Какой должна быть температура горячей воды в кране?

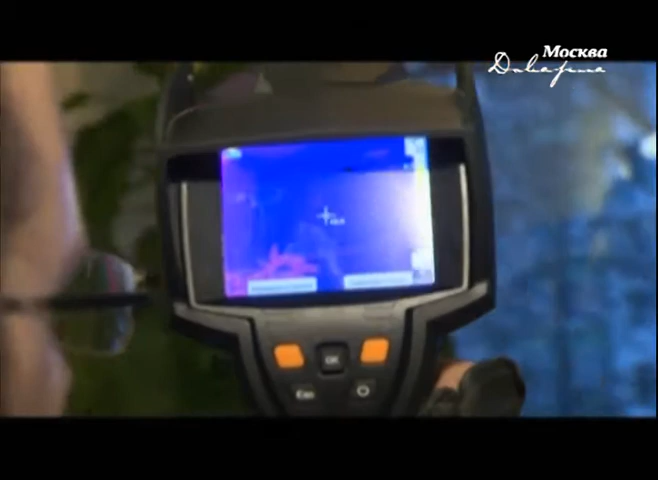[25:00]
Измерить температуру у окна или у двери обычным термометром невозможно.
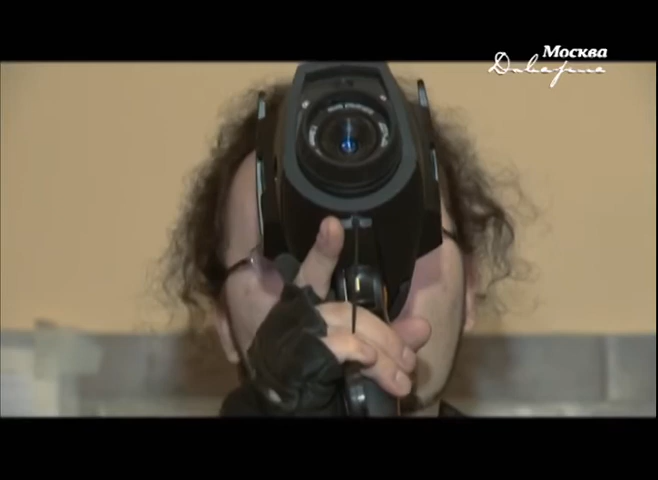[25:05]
Но есть прибор, который помогает увидеть тепло. Тепловизор преображает температуру в цвет.
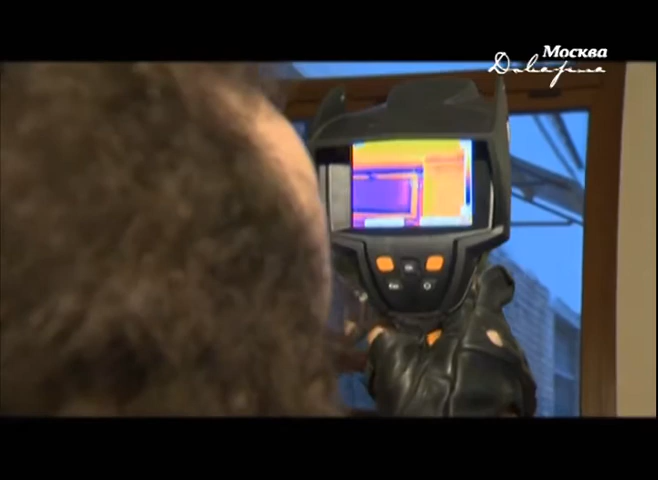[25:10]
Красный – горячо, желтый – тепло, синий – холодно.